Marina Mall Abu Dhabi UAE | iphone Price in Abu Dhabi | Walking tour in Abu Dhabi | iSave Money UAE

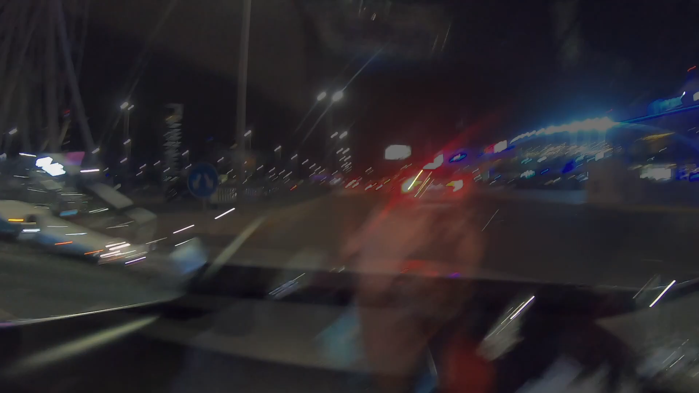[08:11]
इस टैक्सी से हम वर्ल्ड ट्रेड सेंटर का जो होटल है मेरा वहाँ तक जाने की कोशिश कर रहे हैं।
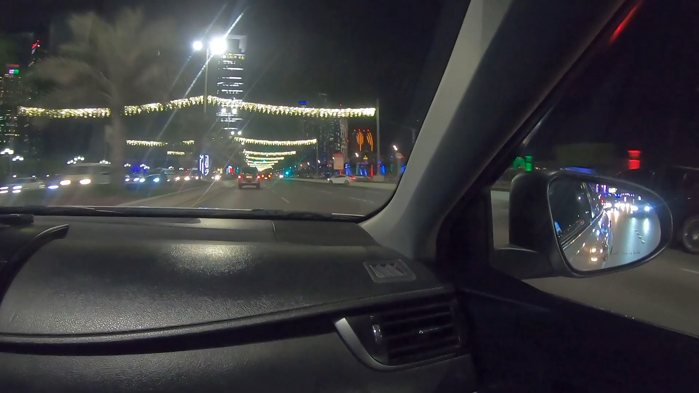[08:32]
स्टेयरिंग भी उल्टा है उसका, सारा उल्टा ही है, लेकिन वो हम चलते नहीं ना कभी गाड़ी में, थोड़ा ये होता है अनफील होता है।
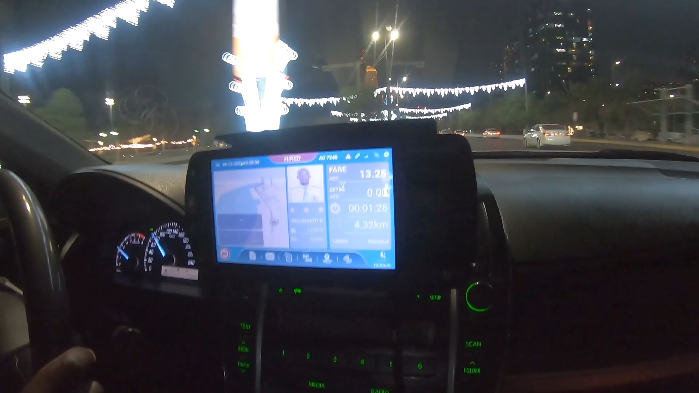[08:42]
और ये रहा टैक्सी फेयर, ये कितना जबरदस्त वाला सीन लग रहा है, आप देखो इस टाइप से।
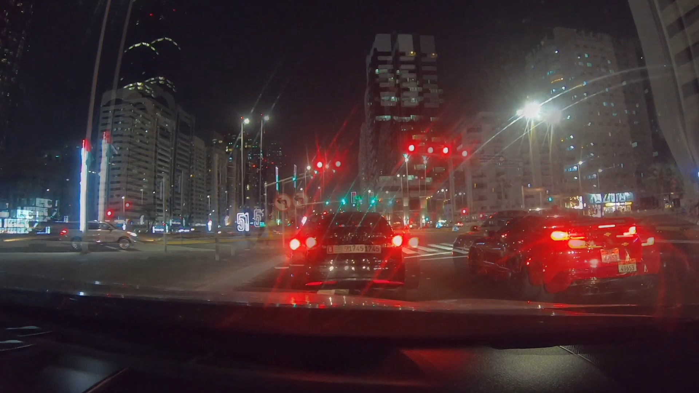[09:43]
गया हमारा वर्ल्ड ट्रेड सेंटर, यहीं से गया था। हाँ तो देखेंगे बाद में क्या क्या है कैसे कैसे। अभी मूड बन गया। नहीं नहीं नहीं मूड नहीं, ये बाहर वाला जो सीन होता है ना।